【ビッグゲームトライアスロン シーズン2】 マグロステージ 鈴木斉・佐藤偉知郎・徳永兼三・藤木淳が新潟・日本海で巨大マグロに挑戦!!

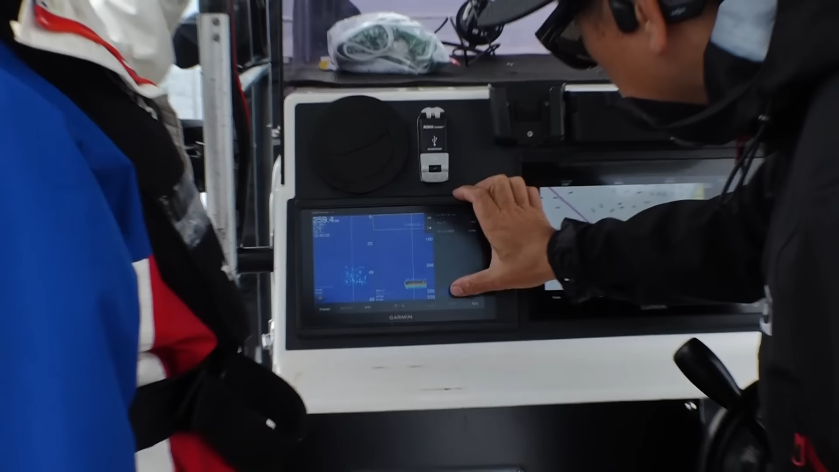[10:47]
それを鳥が見てるのかもしれないですね。 うん、多分そうかもしれない。
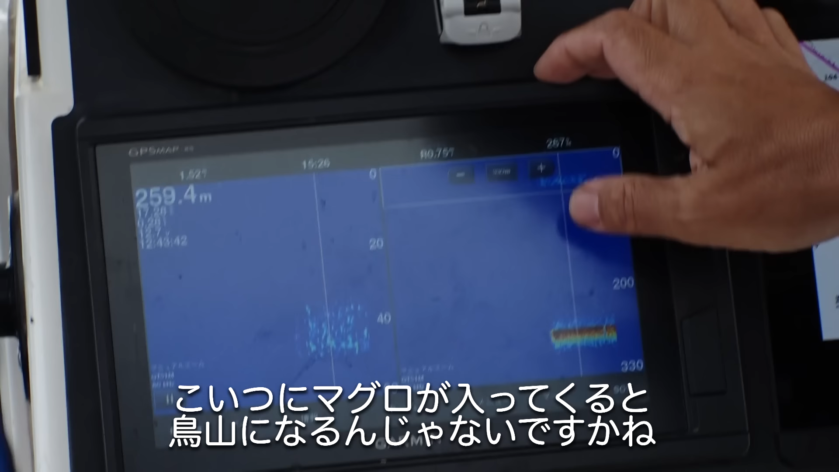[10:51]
On screen: depth 259.4 m
こいつにマグロが入ってくると鳥山になるんじゃないですかね。
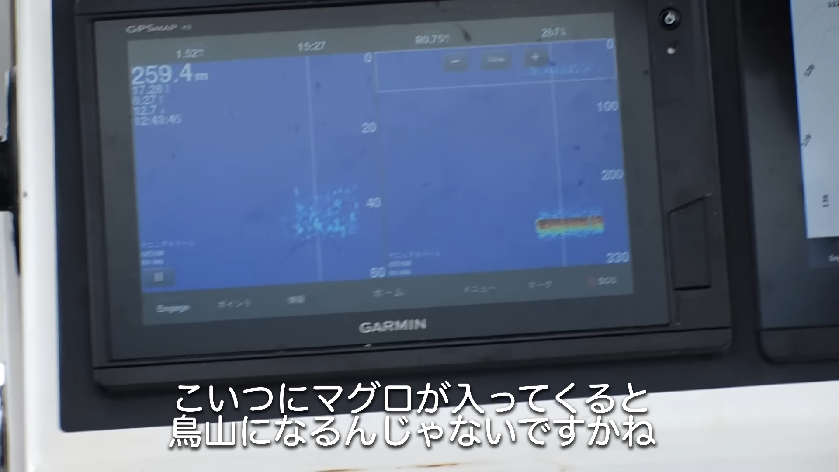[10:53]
On screen: depth 259.4 m
おそらく 持ち上げてくんないとあれですね、 う ん、 そうですね、下から持ち上げてくんないと。
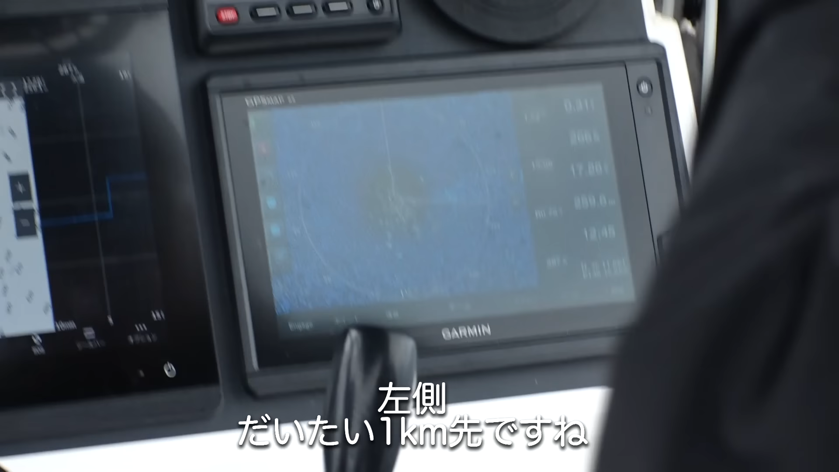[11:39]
左のだいたい1キロ先ですね。
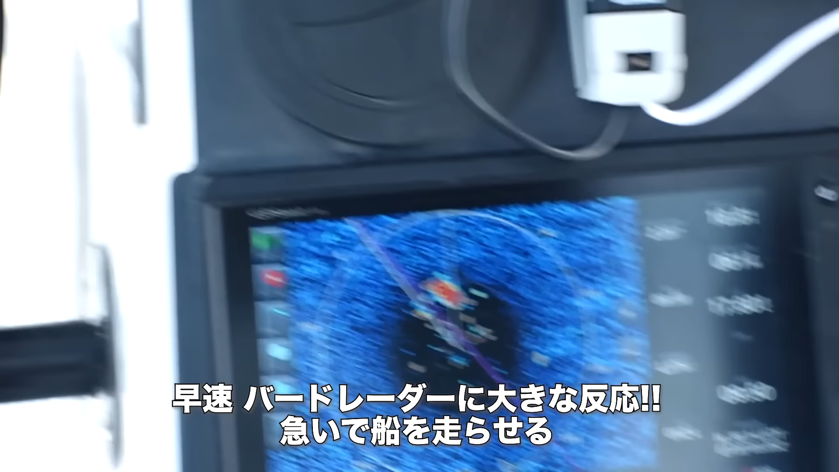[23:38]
お、なんか今見えたような気がする。いや、なんかいますよ。もっと向こうです。